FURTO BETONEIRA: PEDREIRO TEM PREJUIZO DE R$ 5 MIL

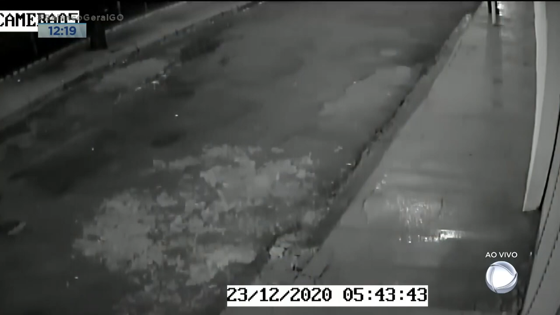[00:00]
As imagens de circuito mostram apenas uma picape branca com a betoneira na carroceria e passando pela rua Caetano de Franco.